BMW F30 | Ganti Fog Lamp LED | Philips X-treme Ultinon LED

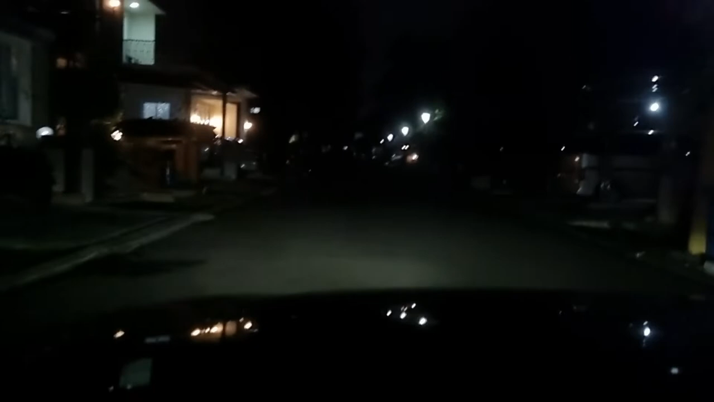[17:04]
fog lamp yang 10 watt. Sepertinya sih nggak terlalu terang ya. Oke, ini habis hujan juga ya guys.
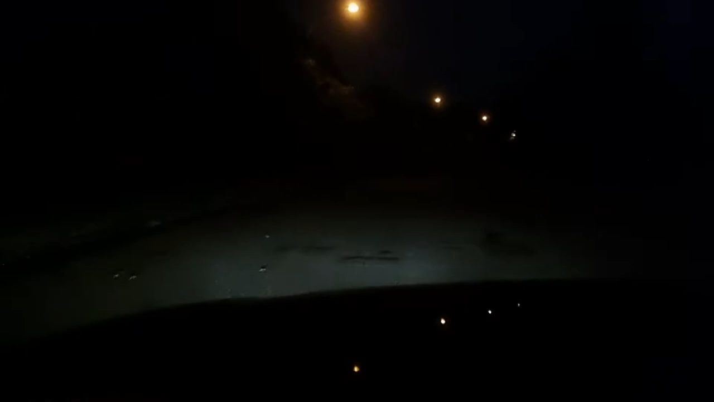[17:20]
Nah ini tampilan fog lampnya. Kalau pakai yang Extreme Ultinon, LED Extreme Ultinon ya guys, nggak terlalu putih juga ya guys. Jadi mungkin karena jaraknya deket juga, tapi dia bisa memberikan
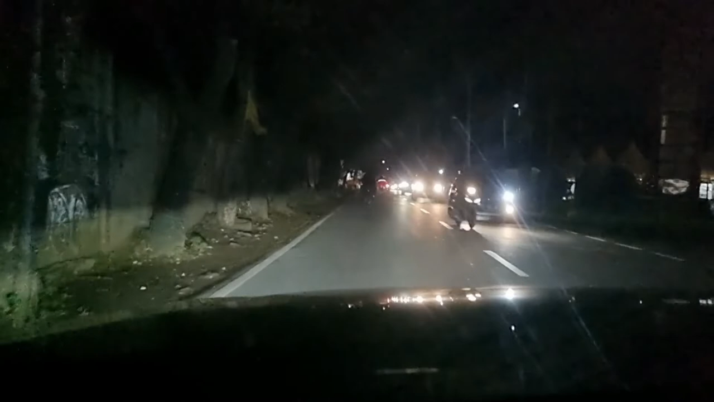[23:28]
Ya guys, walaupun dia simpangan dengan mobil, lampu kita masih kelihatan tuh guys.